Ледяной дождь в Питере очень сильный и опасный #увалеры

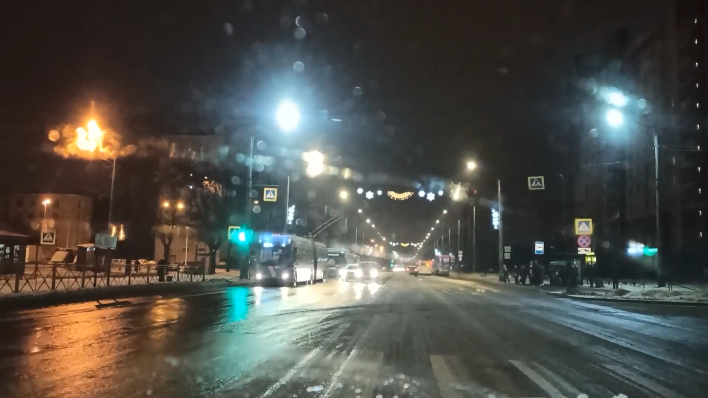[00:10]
смотрите, такая образуется, такая медленная, такая кашица водянистая. При этом, если пойдет снег, то, конечно, возможен и ледяной дождь. Потому что за ночь, например, так как вчера было подтаяно все, на автомобиле просто все таким, знаете, тоненьким слоем льда, покрылись стекла, ну и корпуса, да, машины. Это есть.
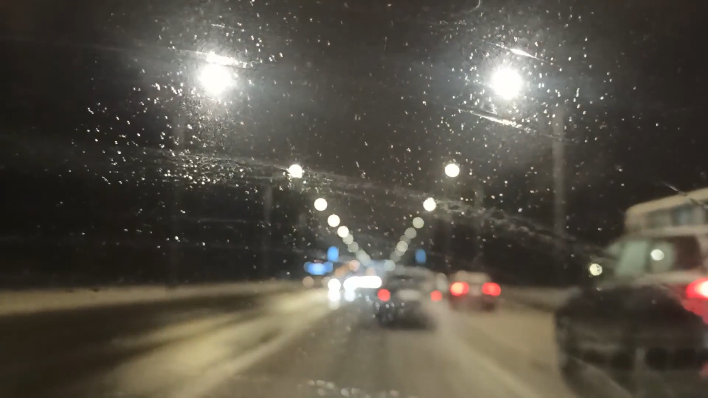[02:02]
Лишь покрыта вот этим корочкой небольшой, вот ледяной корочкой. Не более того. Камера фокусируется то на камне, да, то когда протрешь, она фокусируется на дорогу. А так, конечно, она видит капли, да, и поэтому, грубо говоря, фокусировка на ближайшие объекты идет.
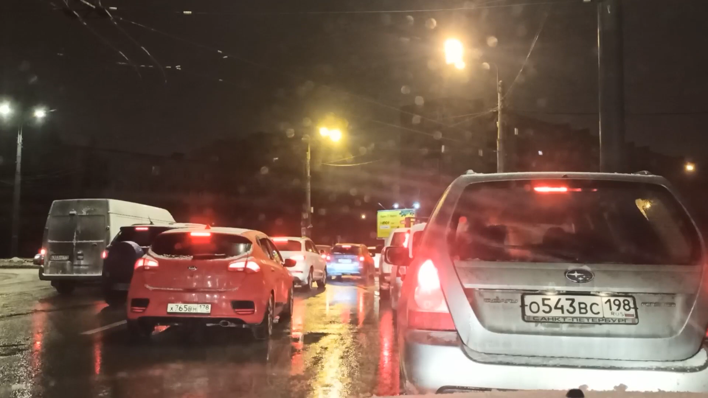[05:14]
Это все понятно. Ну, так а как? Сделайте какое-то, ну, органичное движение здесь на круге, потому что люди не понимают, кого они должны пропускать. Думают, что они на главной дороге едут, а они на самом деле не на главной. Потому что троллейбусы вот эти, которые тут сейчас стоят справа, они по главной дороге едут. Там на круге стоит главная дорога, а им приходится щемиться и ждать там кого-то, кто их там пропустит, помоляясь, как говорится.
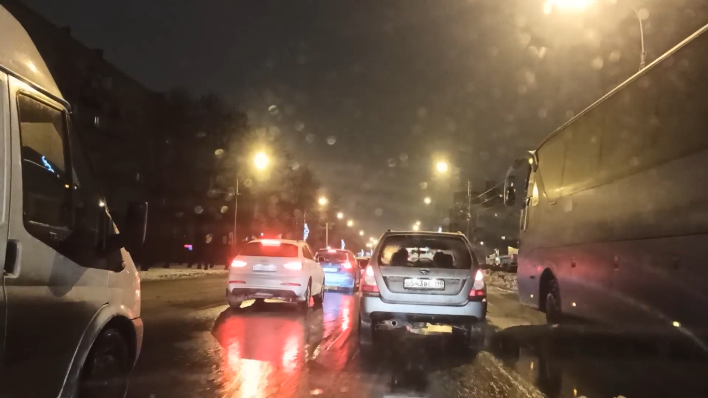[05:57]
Вот и вся проблема на этом круге в том числе. Такими вот шматами лежит снег в Санкт-Петербурге.